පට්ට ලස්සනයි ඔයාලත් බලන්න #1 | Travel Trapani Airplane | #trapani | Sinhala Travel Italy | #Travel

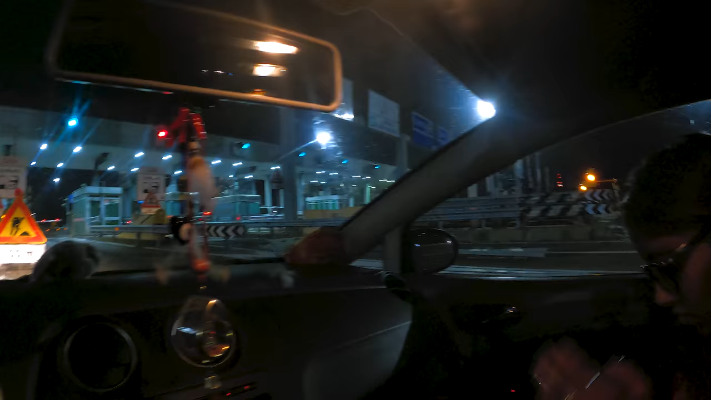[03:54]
ඔන්න අපි දැන් මිලානෝ වලට ඇවිල්ලා තියෙන්නේ පාරට රගිවන තැනට